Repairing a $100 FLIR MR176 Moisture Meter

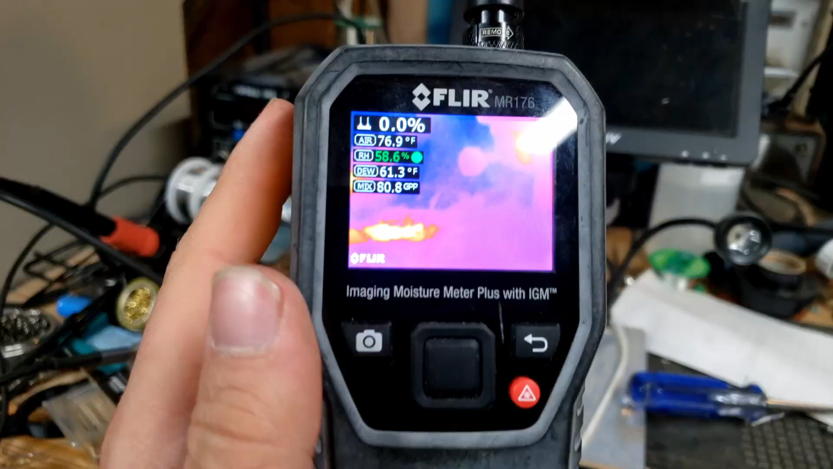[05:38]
There we go. It works. We just got an $1,100 moisture meter.
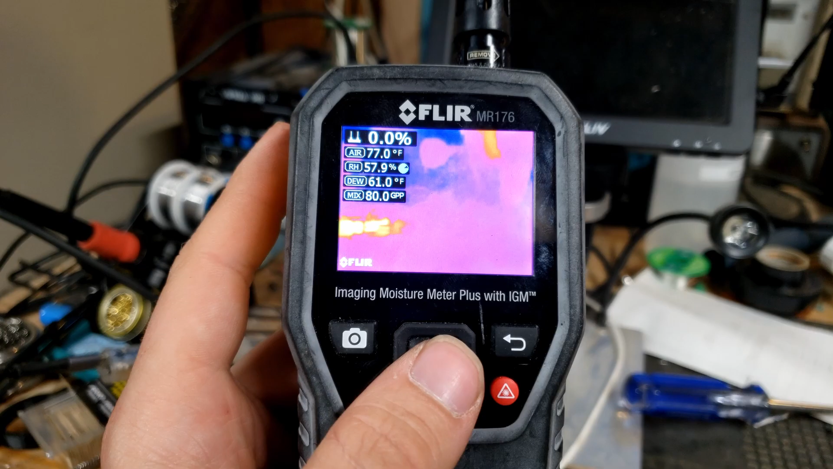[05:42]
This is incredible. Look at that. You can see the soldering iron's very hot.
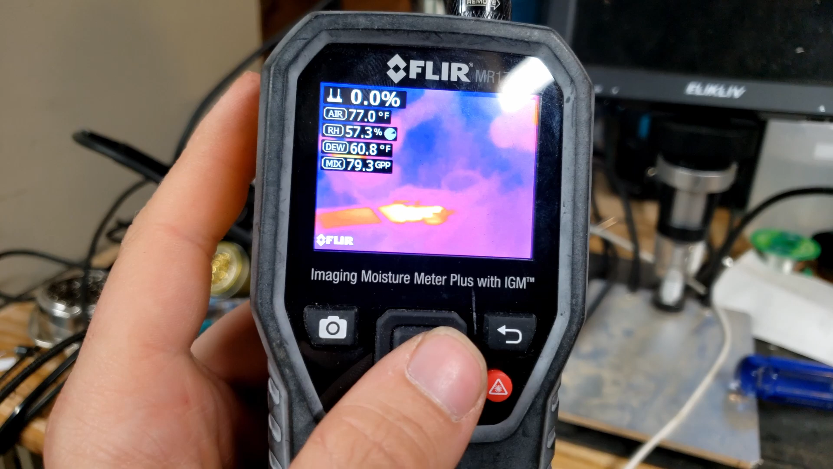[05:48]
Well, actually, it's not all that hot anymore, but hell yeah, this is awesome.
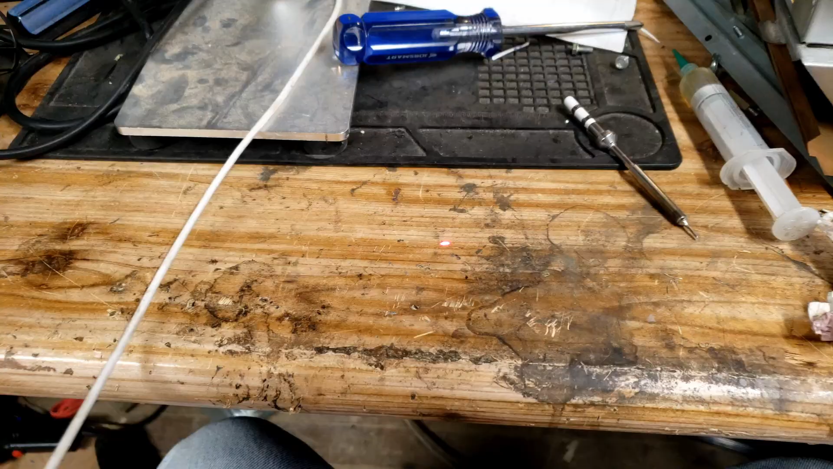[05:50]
And look at that. Even the laser pointer on the back of the unit works. That's awesome.
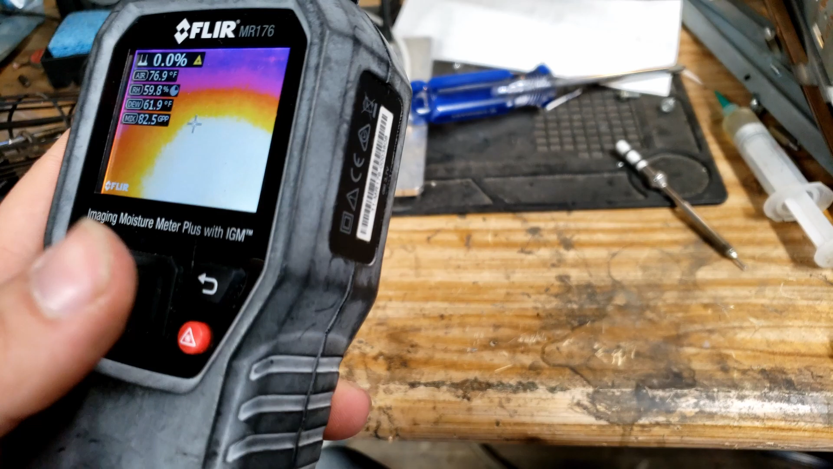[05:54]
So we got what appears to be a fully functional moisture detector.
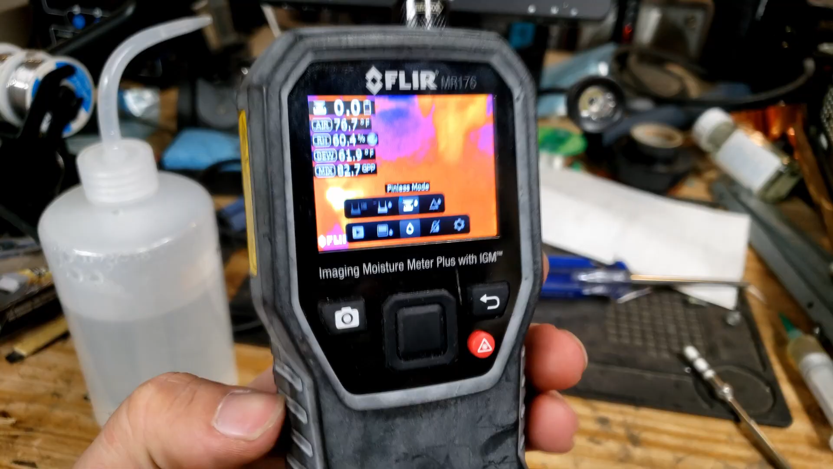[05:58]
As you can see here, the wireless moisture pad on the back is working. That's awesome.
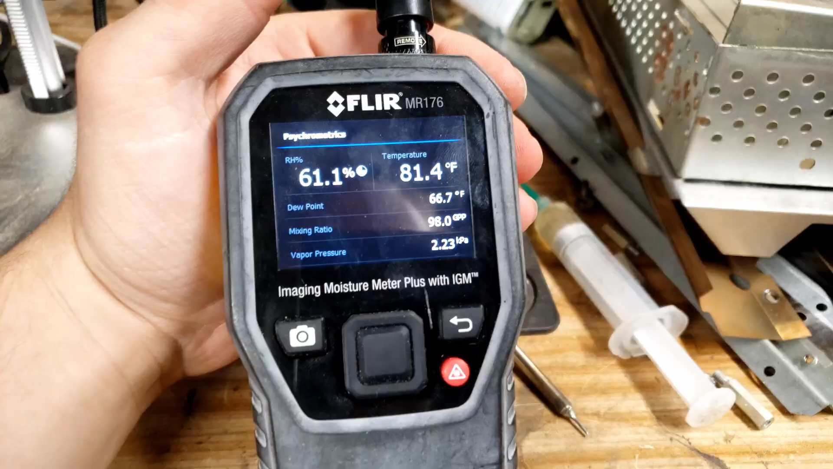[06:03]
Now, the only issue is, I don't know what half this shit means.
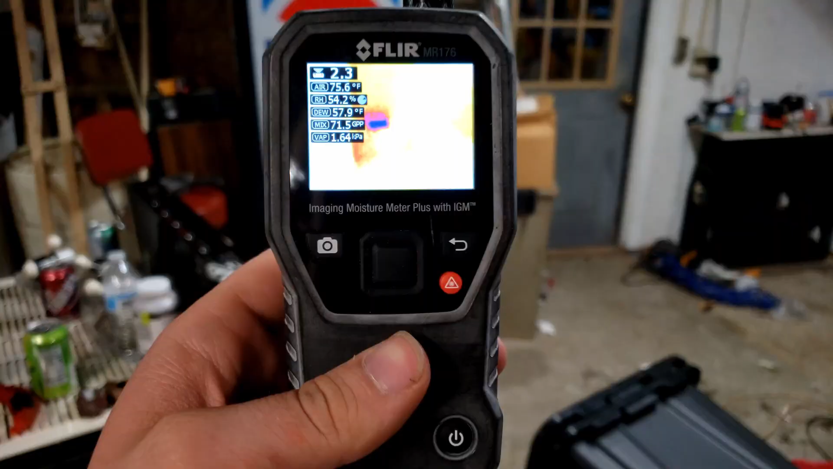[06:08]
And with that, I'd say we managed to fix this thing. As you can see, the cold spot on my soda machine is the little spot you get your sodas out.